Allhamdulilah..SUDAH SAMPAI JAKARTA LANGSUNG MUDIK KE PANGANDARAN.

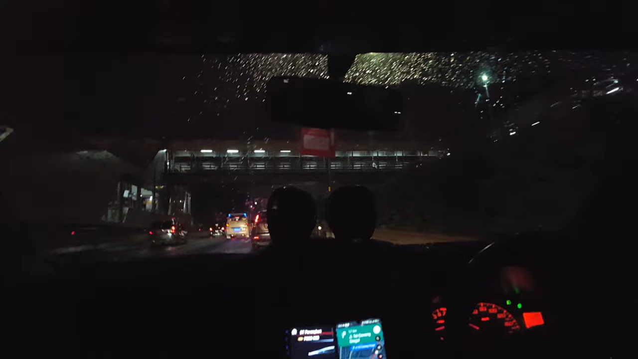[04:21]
Akhirnya ke kota Jakarta lagi tuh, gerimis teman-teman. Poek-poek. Dan teman-teman udah sampai Tol Cipali.
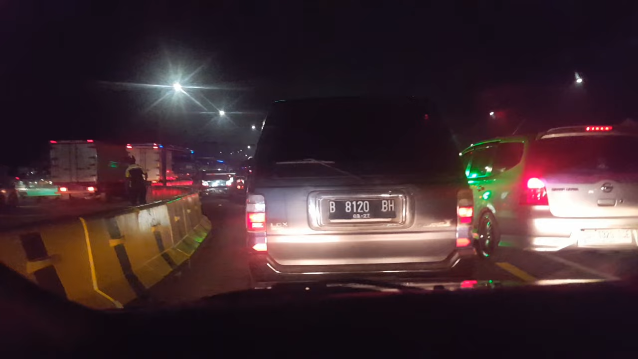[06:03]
Nih teman-teman, begini kalau mudik di Indonesia mah macet. Ya di tol Cileunyi teman-teman. Kita baru keluar tol Cileunyi. Tadi dari bandara jam berapa? Jam 6. Ayeuna jam 10 kakara di dieu. Kenepi ka imah teh meureunan subuh atau isuk-isuk. Beginilah kalau mudik teman-teman. Tuh lihat tuh. Tuh ada yang diituin tuh.